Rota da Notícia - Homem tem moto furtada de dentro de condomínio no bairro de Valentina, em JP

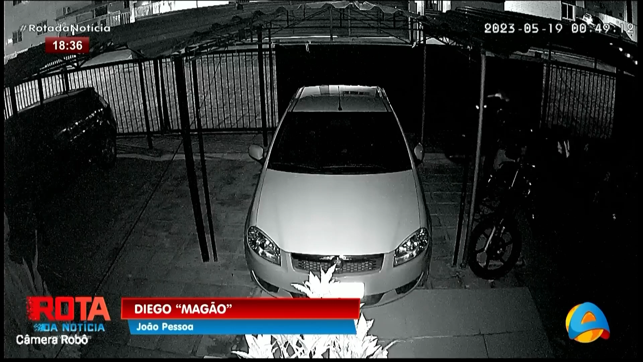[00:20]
Imagens de segurança registraram o momento que o rapaz entra no estacionamento e empurra a moto delicadamente até ele ir embora, né?